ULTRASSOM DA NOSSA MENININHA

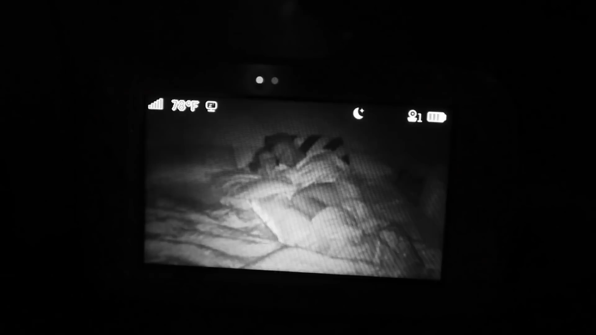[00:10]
Eu fico até emocionada com essa cena, juro. É, meus amigos, tudo tem sua hora nessa vida. E a hora da Lili dormir sem precisar da mamãe chegou.
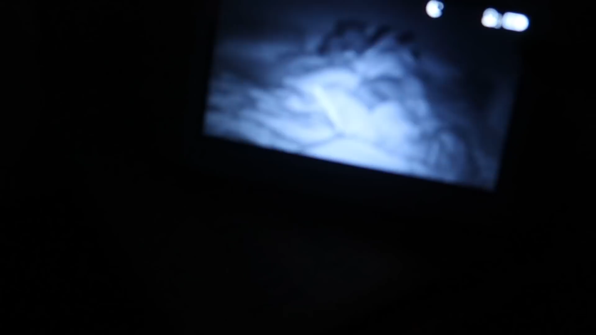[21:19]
Eu esqueci que a gente deixa a câmera. Ó. Os dois roncando.
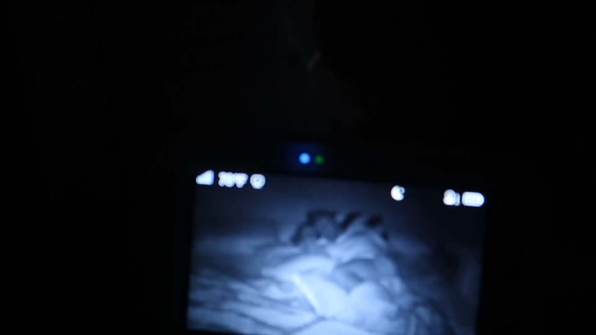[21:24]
Eu vou deixar ele dormir. Os dois. Eu fico até emocionada com essa cena, juro. É, meus amigos. Tudo tem sua hora nessa vida. E a hora da Lili dormir sem precisar da mamãe chegou.
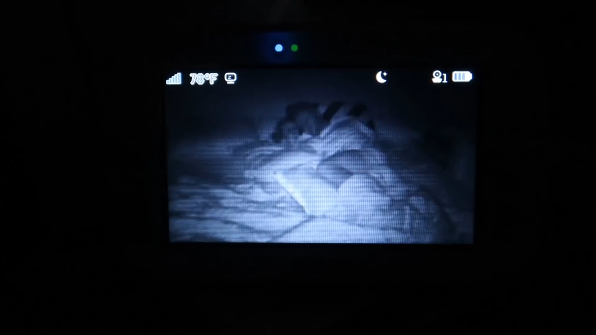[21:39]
É muito lindo. É muito lindo ver tudo isso. Cara, muito lindo. Tava com tanta fome que, ó.